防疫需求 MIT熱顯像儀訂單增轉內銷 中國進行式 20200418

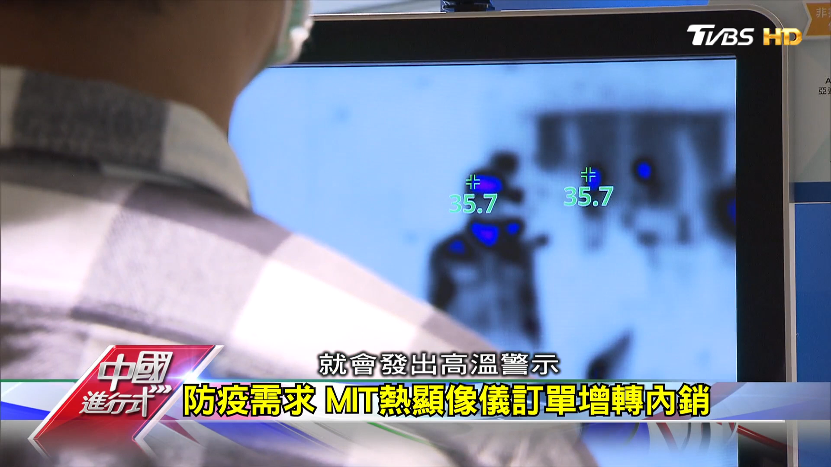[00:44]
出高温警示不但快也不用接触成为防疫期间体温筛
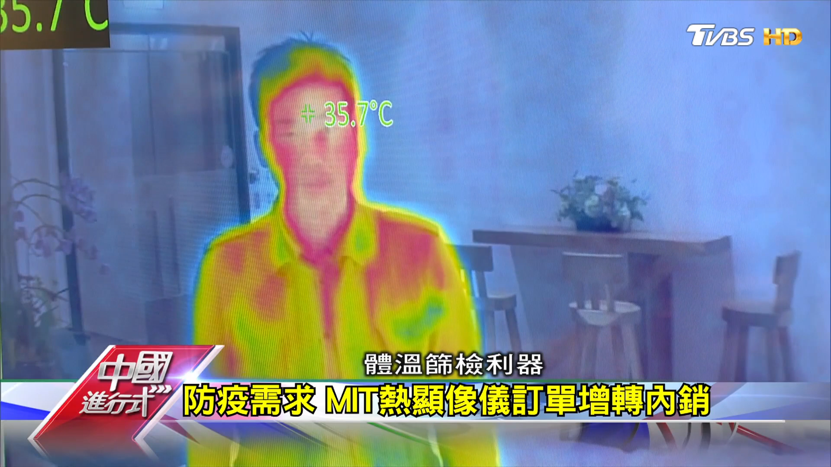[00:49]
On screen: spot 35.7°C
减力气红外线热相仪它可以在一个画面里面
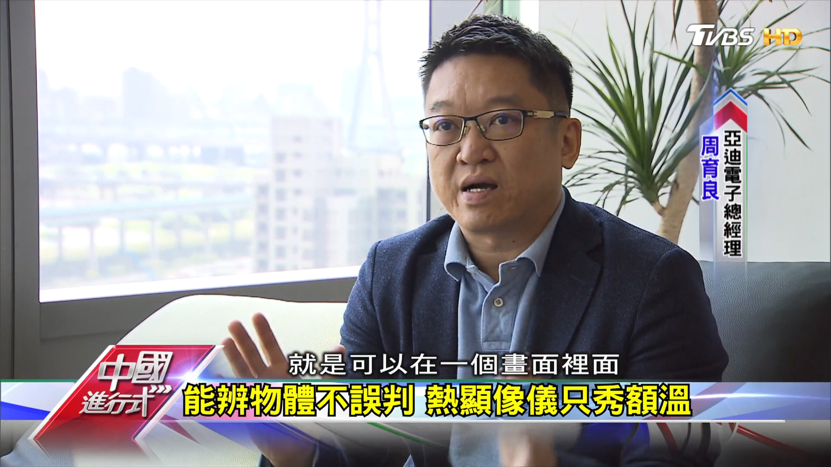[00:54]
它可以看到多个就是等于说有人群里面它可以在同一个时间快速
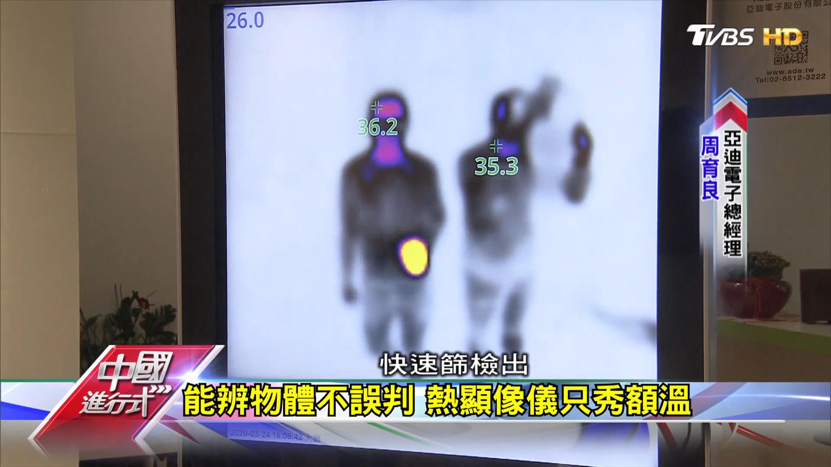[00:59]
地筛减出就是温度比较高的那个物体新
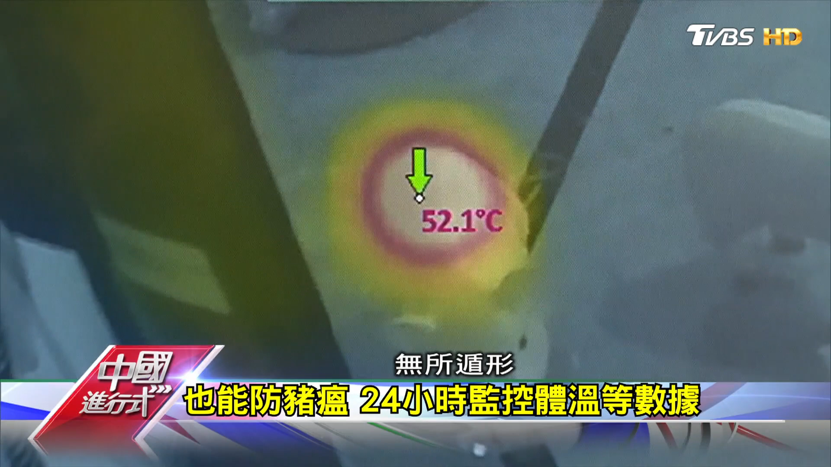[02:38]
On screen: spot 52.1°C
直接被镜头捕捉下来猪脂生病以后其实它那个病菌会透过人体来传
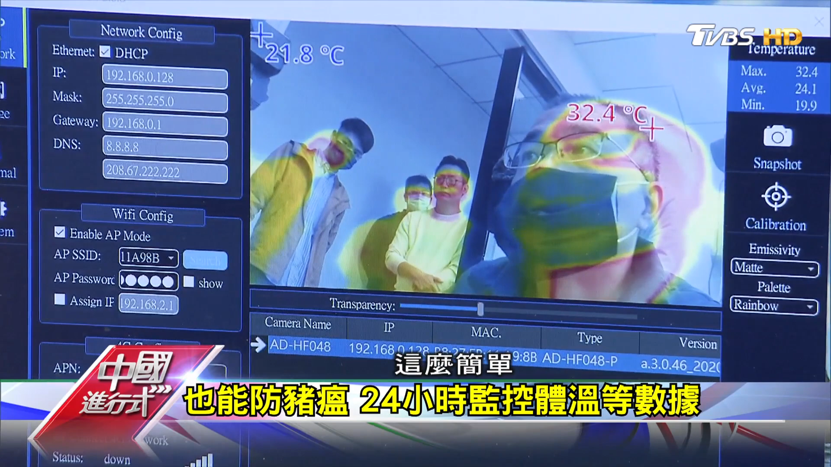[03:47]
On screen: max 32.4°C
台湾研发的热显像测温仪和进口产品最大的差别就是当我拿着一个比我
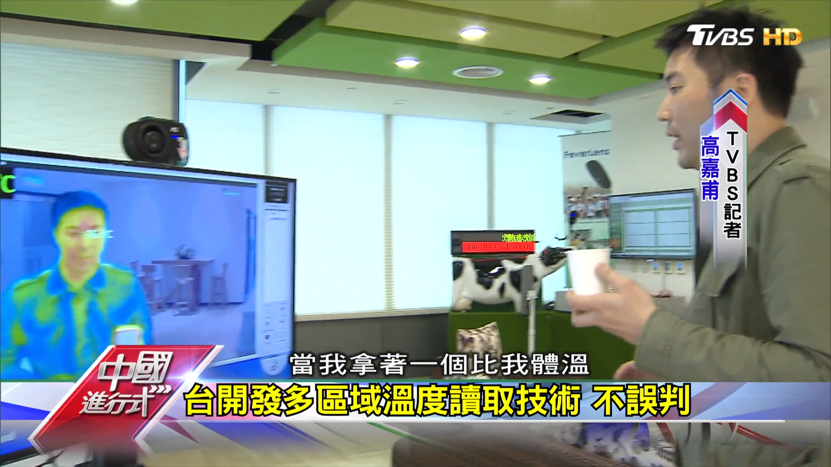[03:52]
体温还要高的饮料的时候不会影响到它测量我的体温可以看到我现在的体温
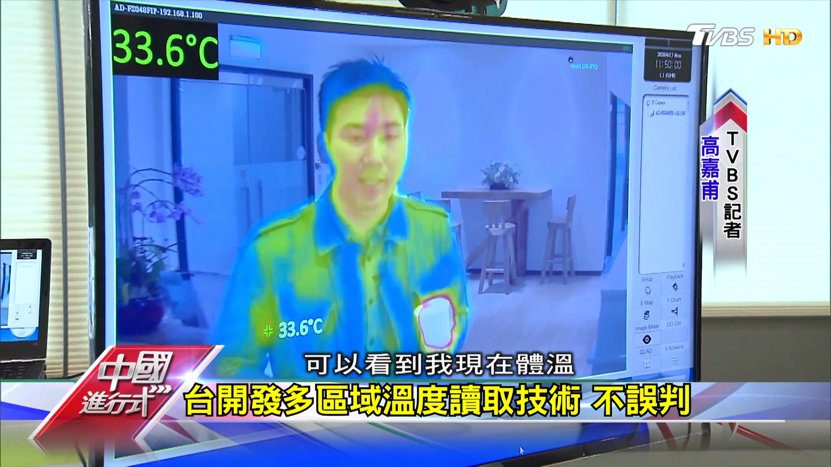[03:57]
On screen: spot 33.6°C
大约是在35 36度不会出现高温警报热显像测温
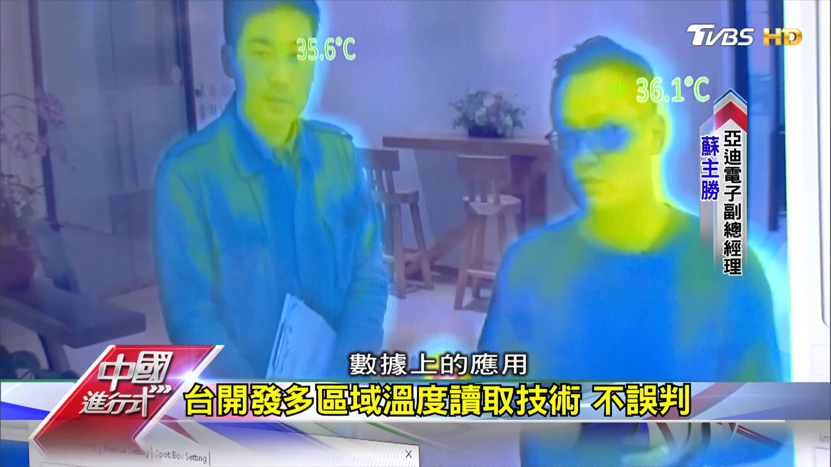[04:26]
应用是我们可以全权控制的相较于这些像国外代理
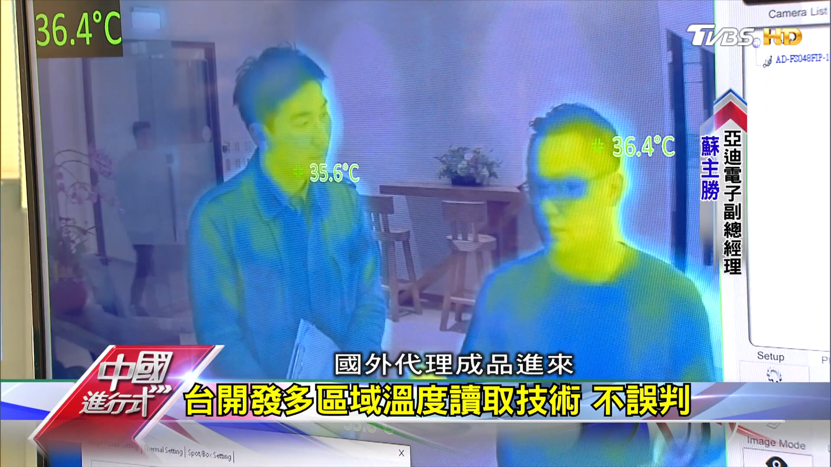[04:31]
成品进来或是代理模组进来的那它就会稍微受到局限了可能你只能读取一个温度热显像的感测元件能够针对不同区域进行测
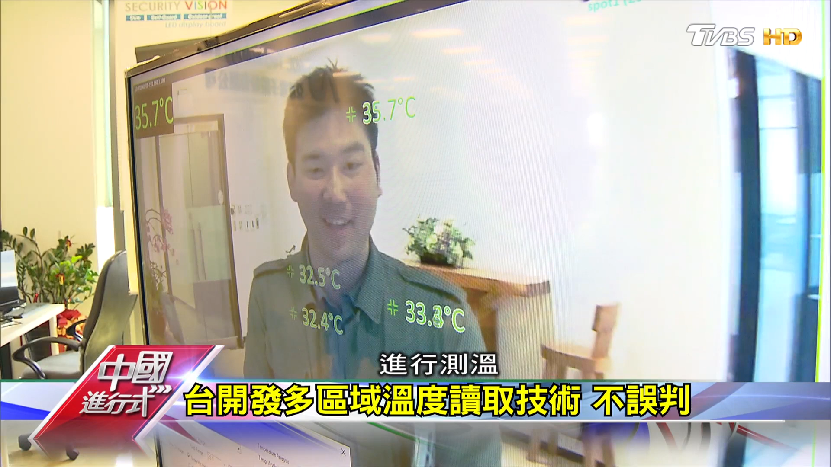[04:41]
温透过设定一个人身上可以出现好几个不同体温数字当然也包括随身携带的物品那这个热快切割的功能呢它能
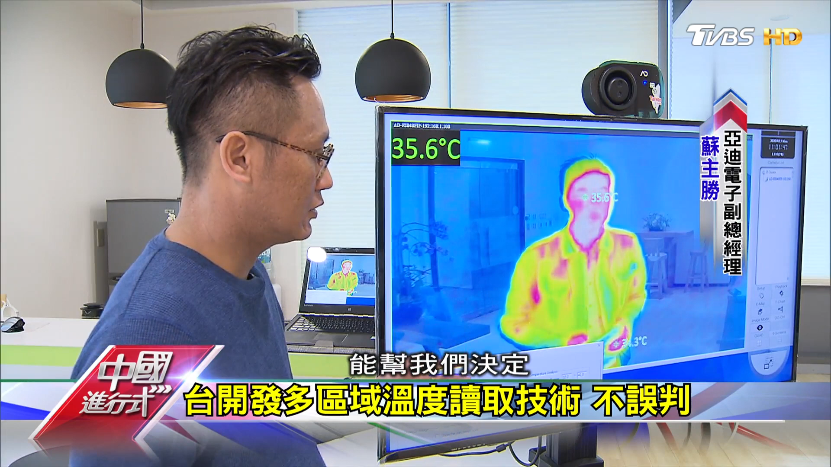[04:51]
够帮我们决定在一个目标上面我们希望能够对它的温度检测有多细节能够帮助你去因应不同的场合的需求拍摄的目标的差异除了控制权外雅